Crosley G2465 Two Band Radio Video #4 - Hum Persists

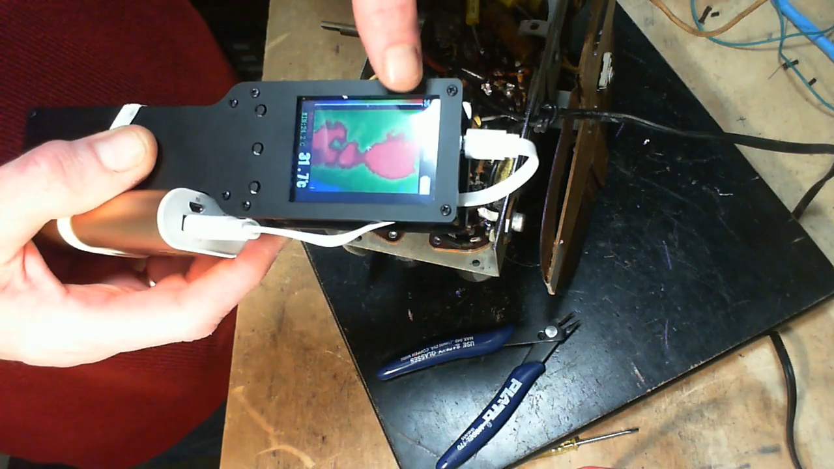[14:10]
So in the view, I see a red circle, sort of a circle over here, and then something in the middle. Red circle, and something in the middle.
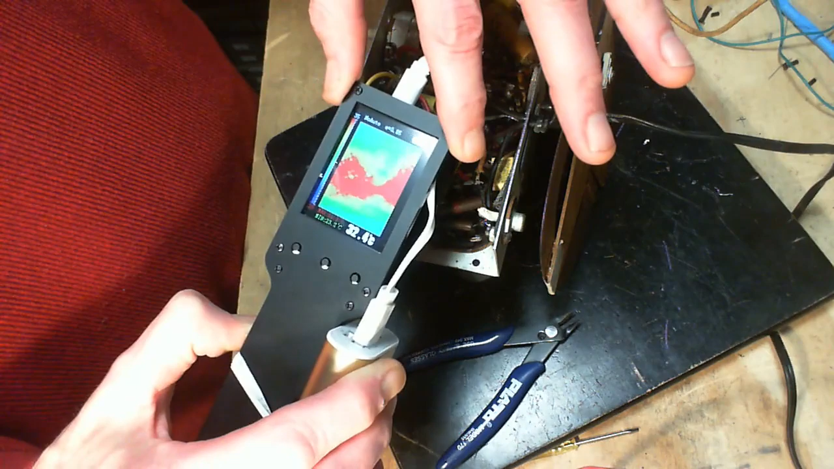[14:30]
kind of crazy way of doing this, it looks like it's hot in this end.